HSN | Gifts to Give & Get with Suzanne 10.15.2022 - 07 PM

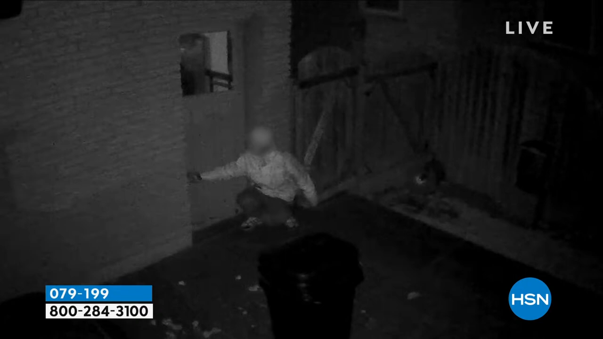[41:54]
Okay, here we go, Suzanne. This is the original black and white night vision.
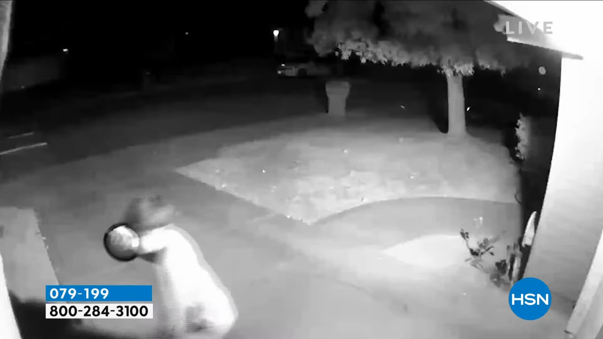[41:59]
So you can see the black and white.
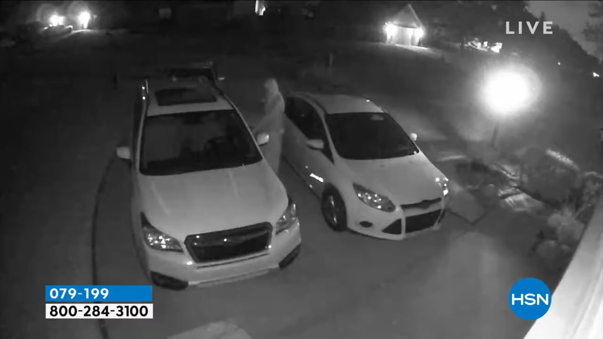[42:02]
You've seen these videos. Again, real people, everyone was caught. This is what happens in our neighborhood. People try and get into cars. They just walk around.
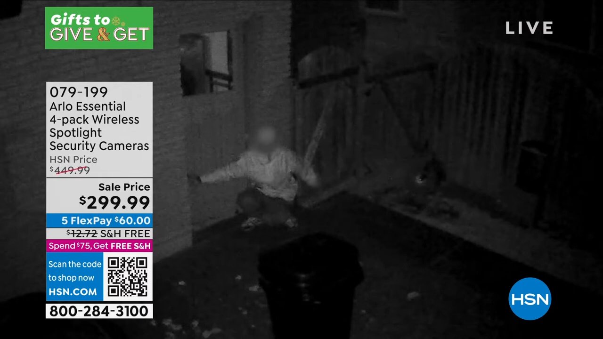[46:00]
You don't even have to be at home. Or maybe you are at home and you don't want to answer the door. You can use that two-way talk to communicate.
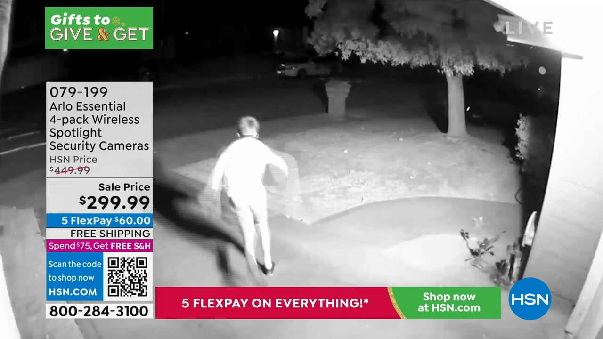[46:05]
All the top features are bundled in here. Again, you're seeing real videos of real people.
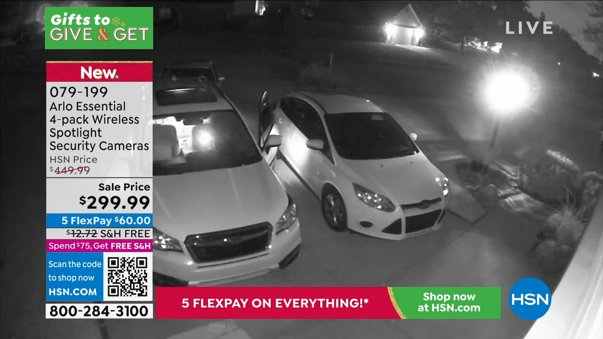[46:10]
That's the original black and white night vision. Right there is the color night vision. We're going to do a demonstration in the studio.
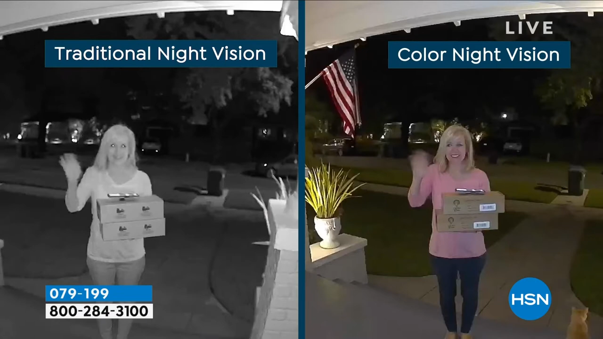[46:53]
I'm waving. On the left is traditional. But on the right is color. It's a game changer. So you can describe the bad guys. You can give a description to the police. You have the videos of whatever color it might be.